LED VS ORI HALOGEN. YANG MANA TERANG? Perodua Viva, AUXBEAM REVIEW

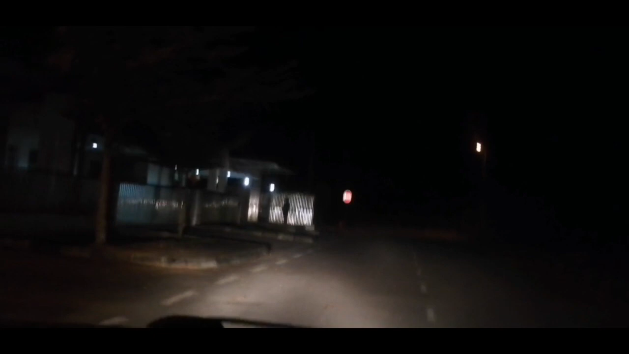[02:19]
yang ni keadaan dari luar lah, kamu orang boleh tengok macam ni Ok, saya bawa jalan lah Ok, ini untuk highlight, highlight Ok, nanti saya tunjuk untuk lowlight, lowlight, lowlight kereta ni, untuk pop yang ni ada rosak sikit
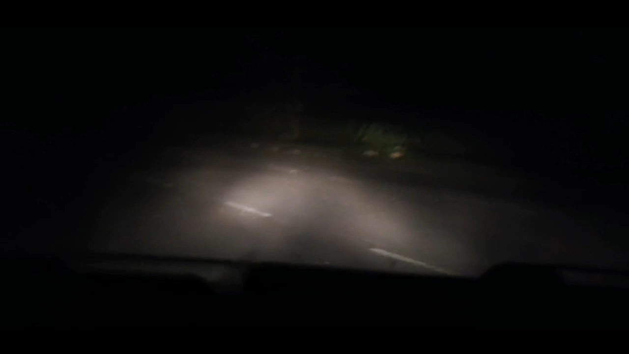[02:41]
Bukan sikit lah, memang rosak, ni lowlight, ni lowlight tu Ok, bagian ni kotor, sebab, kata ni bini saya pakai pergi sahib Ok, saya tunjuk dulu lah Ok, saya tunjuk dulu lah Ok, saya tunjuk dulu lah Kalau orang nanti boleh tengok lah, perbezaan LED dengan lampu ori macam mana Di sini lowlight, lowlight Ok, lowlight lah, kita pakai lowlight Ok,
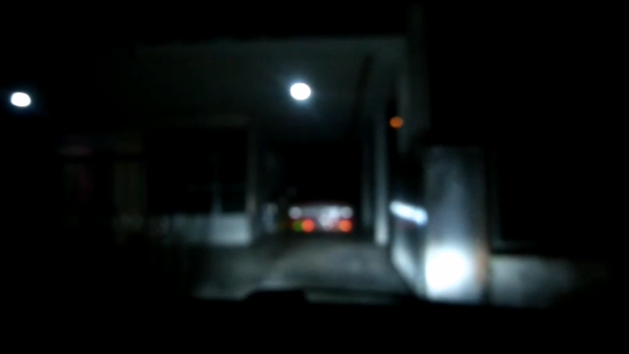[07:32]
Okay Saya fokus dulu Okay, macam ni Ini low light Ni highlight Keterangan dia macam mana So, saya akan tunjuk Tempat lain lah